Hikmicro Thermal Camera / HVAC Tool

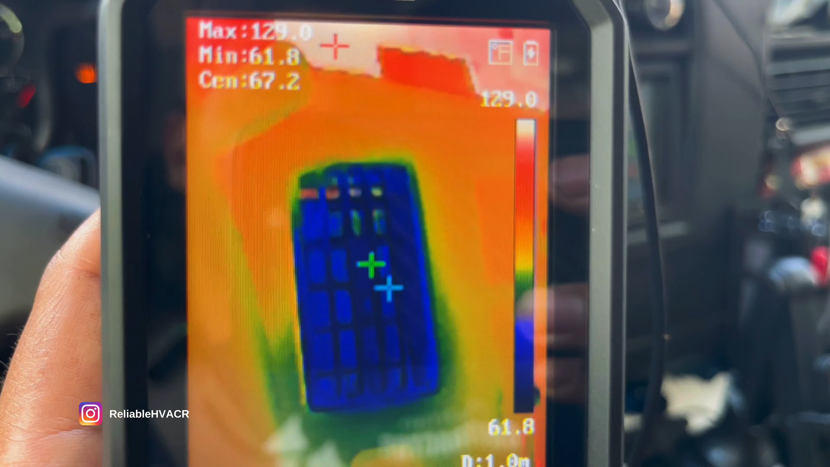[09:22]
But those are your three crosshairs. And they're displayed on the top in temperature.
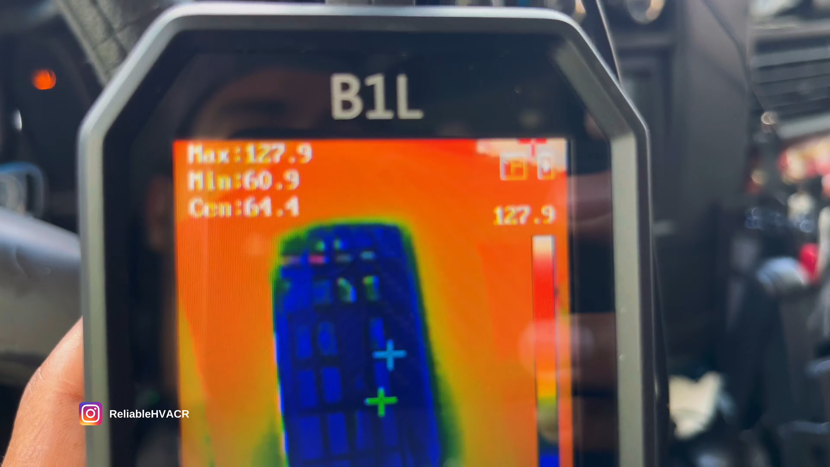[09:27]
And then you've got your little range right here on the right side to refer to.
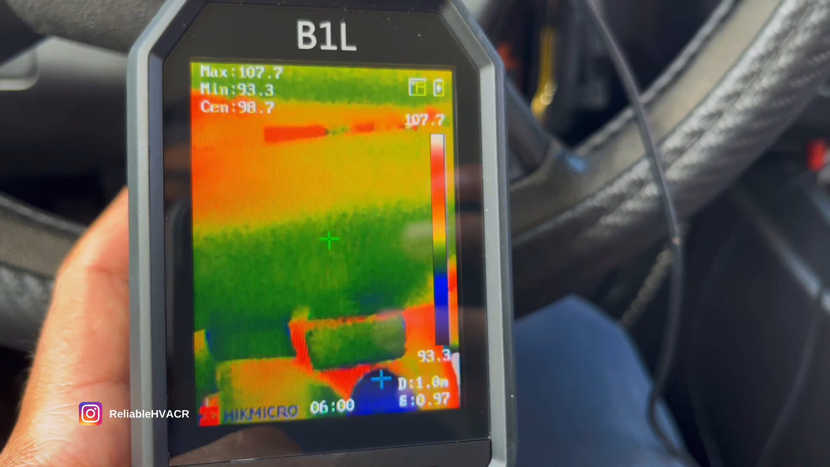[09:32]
And then you can see kind of some of your settings on the bottom.
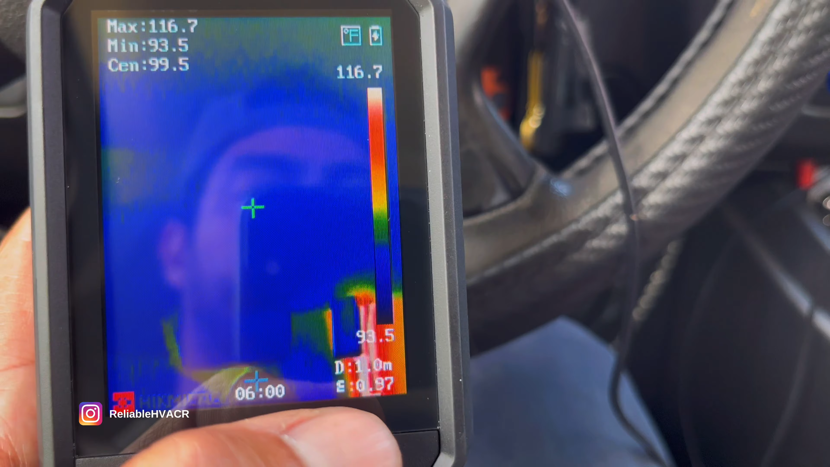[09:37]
And then that range does tell you what the highest and lowest point
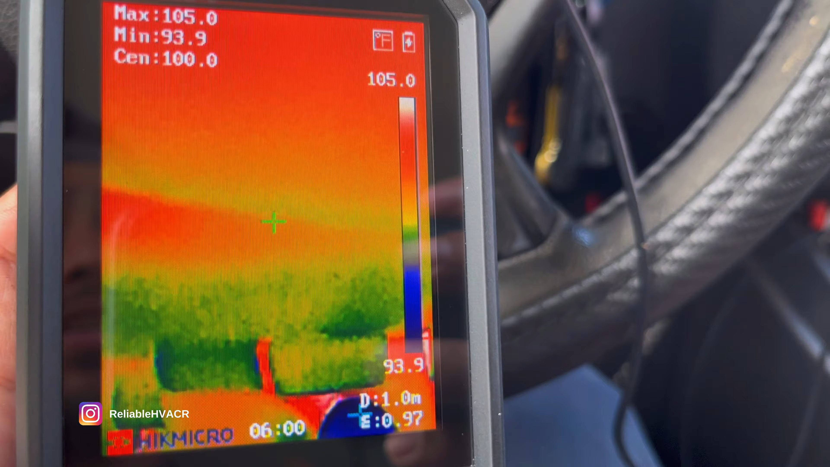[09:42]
of your image is.
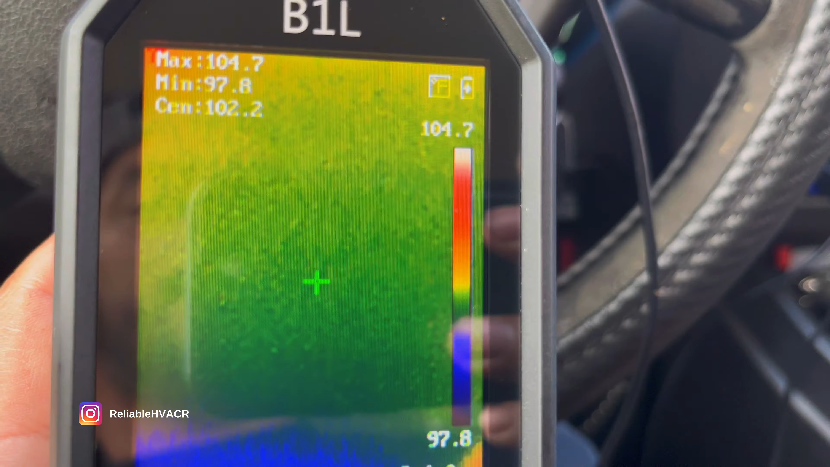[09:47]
So, that is constantly changing as you move it around. All right.
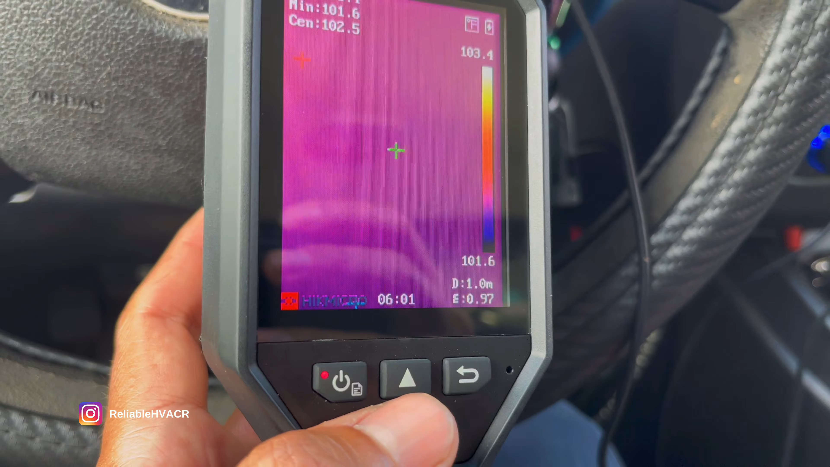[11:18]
Hot and cold lines. Compressors and things like that. See if we can get a good shot of that right now.
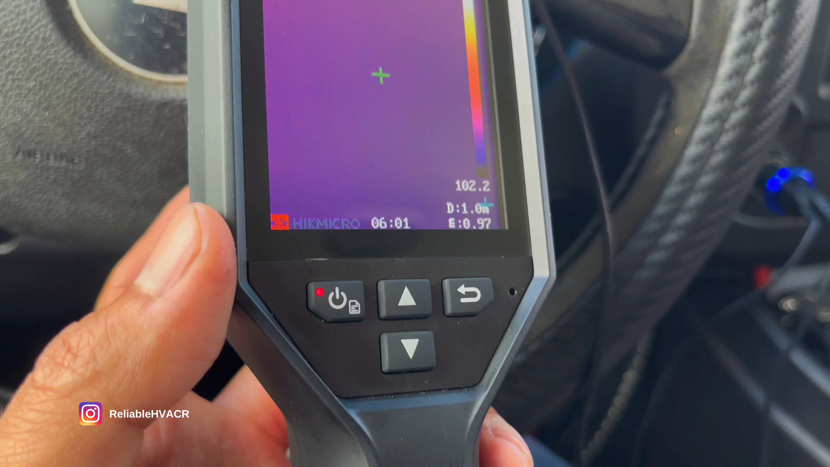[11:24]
And here you can protect the camera if you want. You can have a manual shutter to open and close it. So, when you're not using it, you want to store it away.
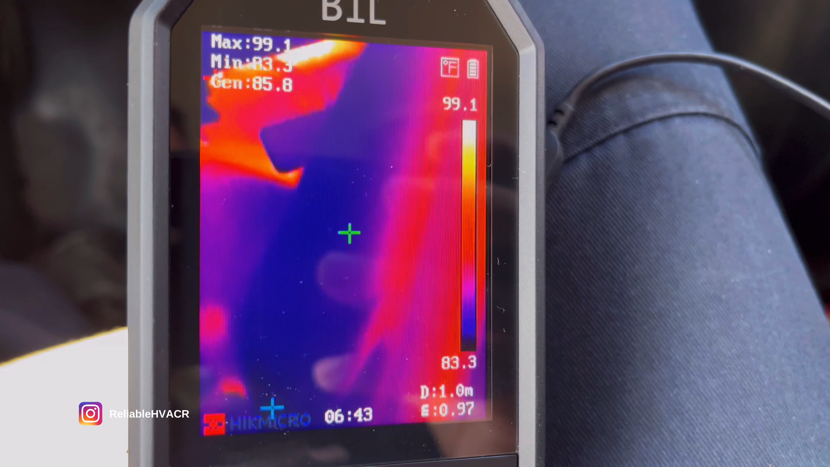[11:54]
On screen: max 99.1°F, min 83.3°F
So, I just got here to mine. And we're going to check a few things on the AC.
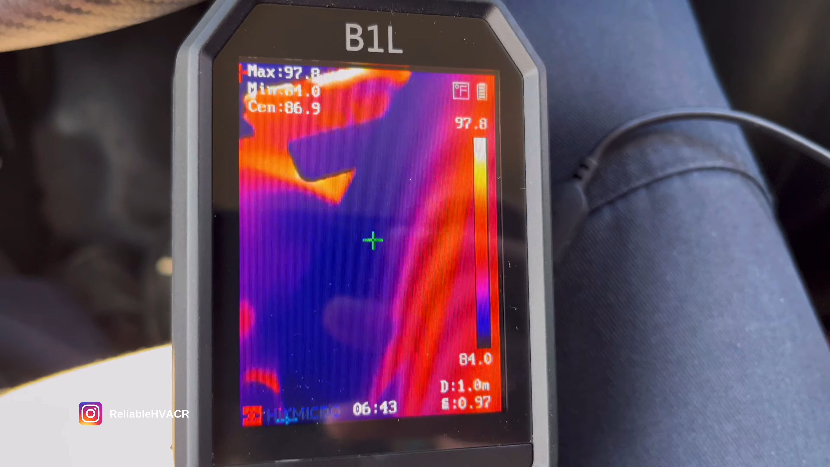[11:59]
All right. So, we're putting on the compressor and these lines.
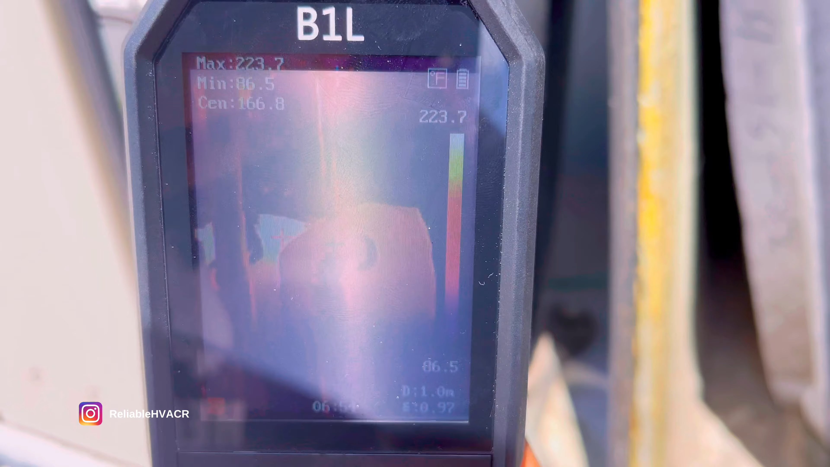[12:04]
As you can see, the hot spot on the compressor. Which is going to be the top part right there.
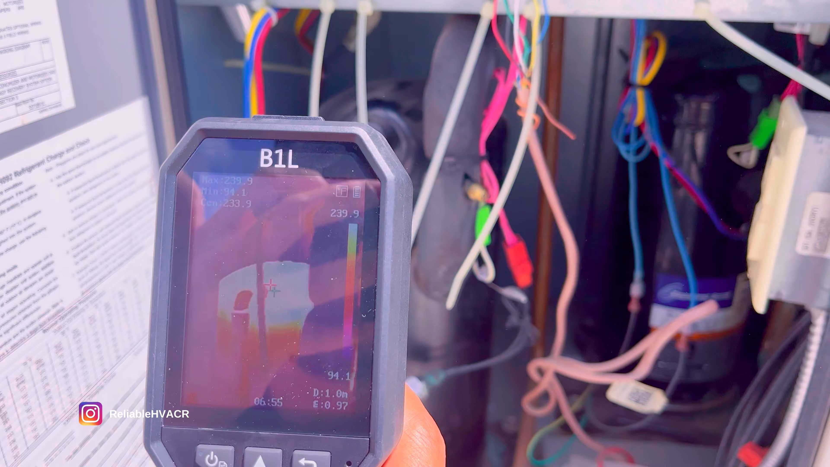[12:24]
It's like glowing hot. Let's see.
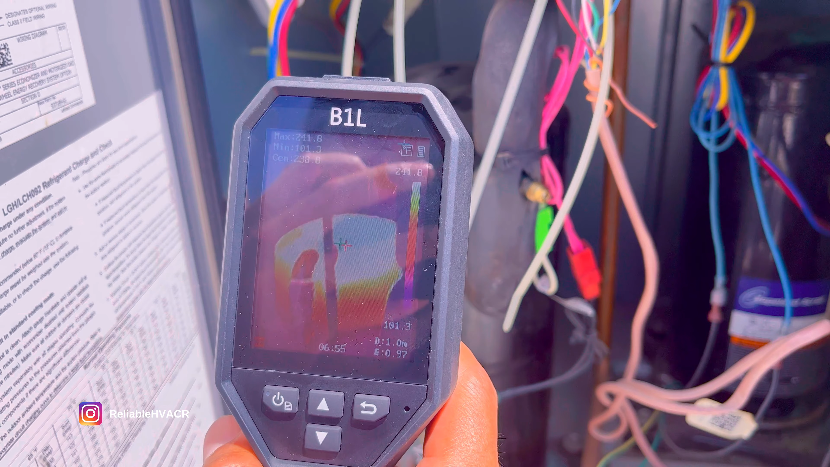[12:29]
240. And if you want to dive into the electrical.
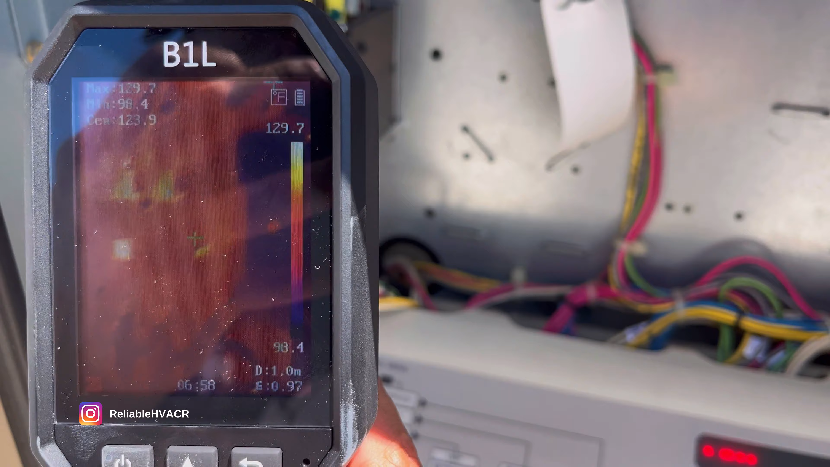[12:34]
You can also use it to check for any unusual hot wires. On breakers.
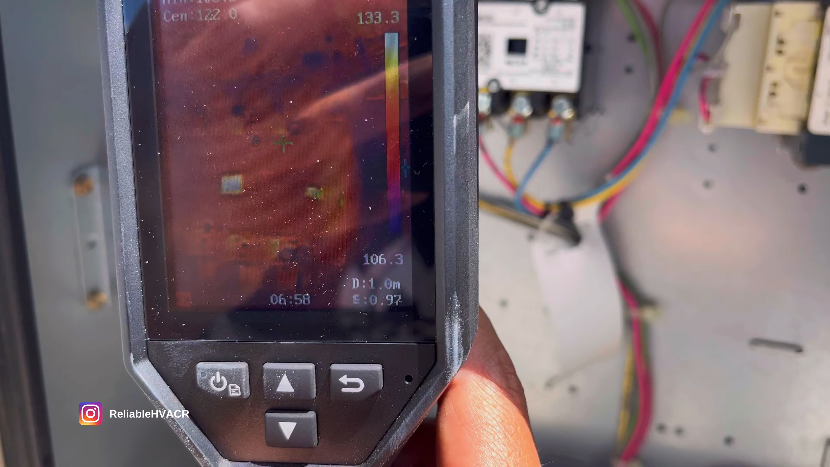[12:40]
Contactors. Stuff like that.
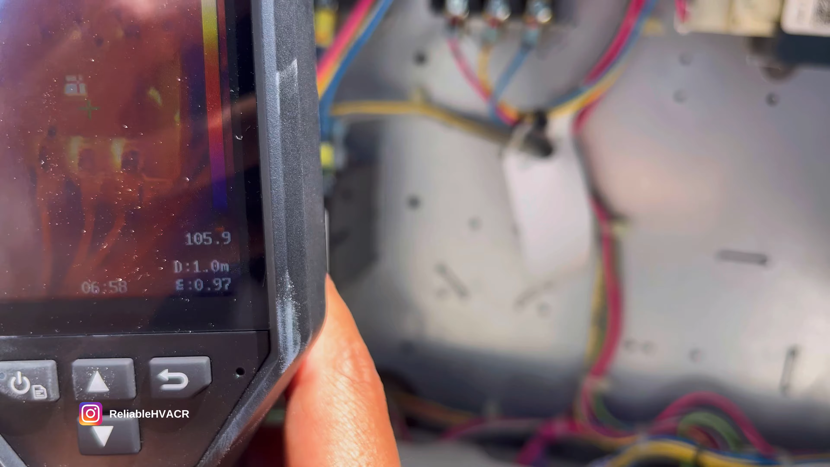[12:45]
It can tell you a lot about an electrical issue you might be having.